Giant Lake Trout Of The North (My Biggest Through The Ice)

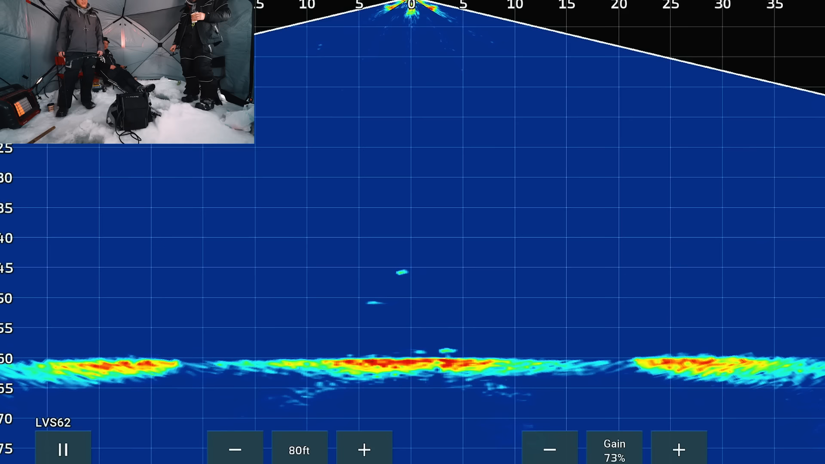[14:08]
Yeah, every time Josh jigs. Yeah. No, it's a big one. No, what? Maybe you guys are tangled. Do you ever think about that? Maybe we are. Oh. Here we go. You're getting interviewed type of thing? Yeah. Oh, there's two rolling in here. I cannot tell what's going on. I can't see mine. We might catch one of these. I just got a feeling. Nice mark on the left. Yeah.